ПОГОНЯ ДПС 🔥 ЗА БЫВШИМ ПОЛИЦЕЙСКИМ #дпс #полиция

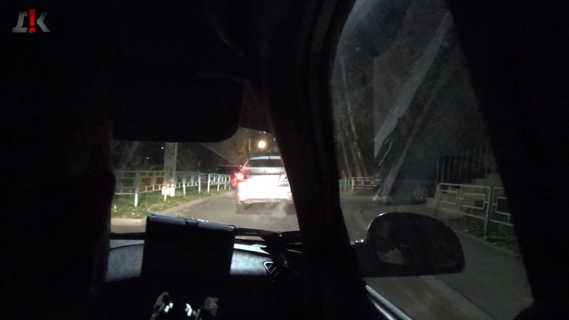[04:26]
Адрес какой здесь Алло Так, во дворы Адрес какой быстро Владимир Невского Владимир Невского Какой?
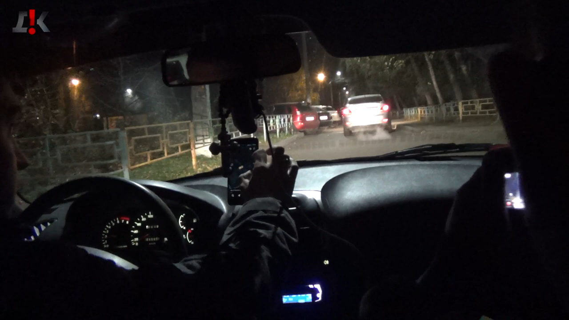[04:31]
1А Во дворах здесь Мы едем Да, да, да Вдоль дома 1А Давай, он едет Едет, он пытается Он вообще в говнину
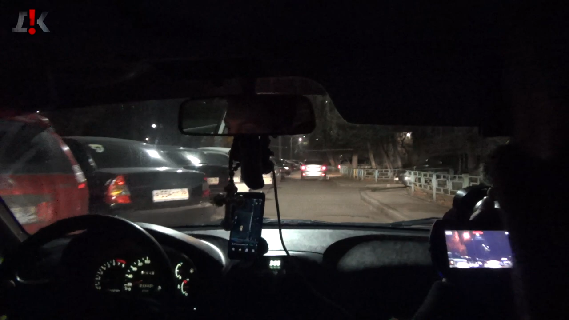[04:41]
Ну давай На телефоне висим А он сейчас В сторону обратно Едет во дворах В сторону этого Аксиомы Здесь во дворах Да, да Ну он во дворах Здесь, где литр Вот эта вся тема За литром За литром Мы сейчас сзади литра Проезжаем Невский сквер Антох, Антох Езжай Не отвлекайся к дороге
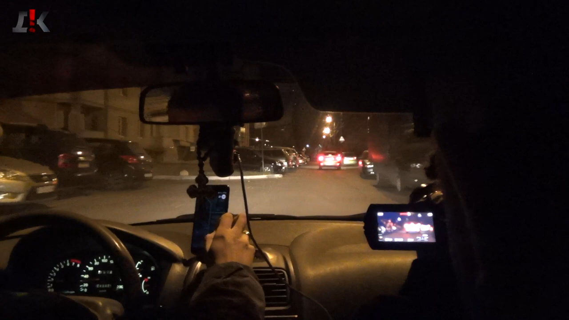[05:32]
Хальзунова 102В Хальзунова 102В, да? 102В проезжаем Хальзунова 102В В сторону Школы 93 В сторону 93 Школы Мы уже от школы проезжаем Стоит Направо поворачиваем После школы сразу Сейчас значит На Лизюково Будем выезжать Да, да, да
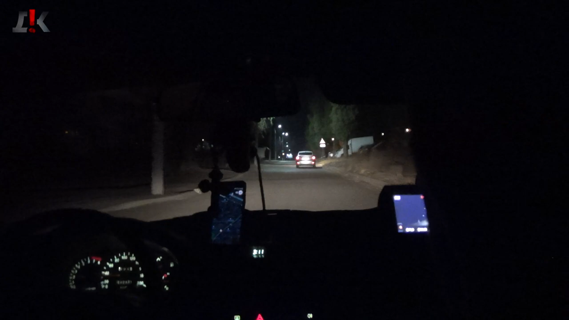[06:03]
Мильник, да И вот он Он притопил Ты так сильно не боли Сейчас получается На Лизюково Он сейчас налево Здесь не доезжая Значит Лизюково Перед лицем 4 уходит Прямо перед воротами В школу Он уходит налево Пешеходный переход Здесь Адрес какой здесь?
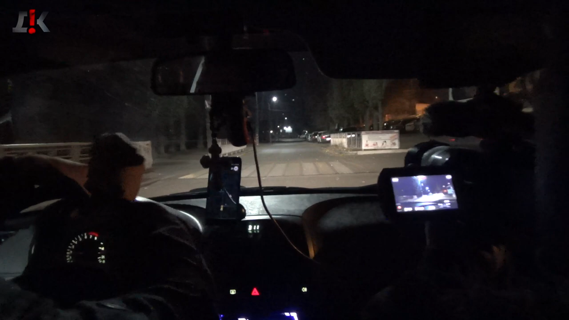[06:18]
Уезжает Голи Голи Голи Голи Голи Он стартанул Стартанул Стартанул Стартанул Какой здесь адрес? Мы прямо едем Вот как от школы По отворот Повернули Адреса Адреса 114 114 114 Какой адрес? Нет, нет, нет Он в дворах здесь Он сидит
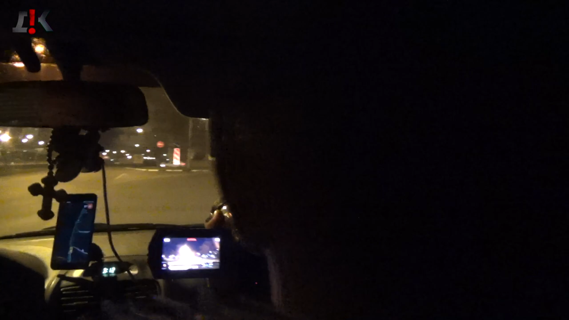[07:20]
Ушел Направо Да, да, да Давай, давай Вот к нам сюда Давай, давай На Лизюково Он втопил Где он? Где он?
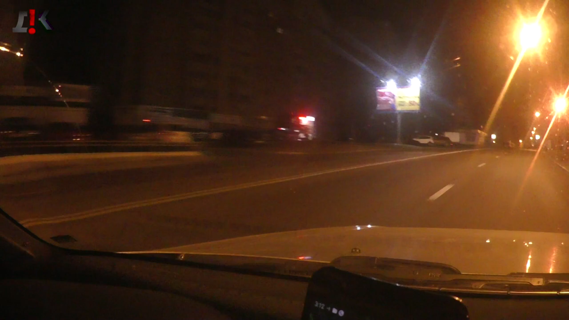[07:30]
Ушел Направо Сюда Направо Да, он направо сюда Ушел К школе К школе Понял Понял? Куда? Да, да Вон он Слышишь меня? давай давай давай давай.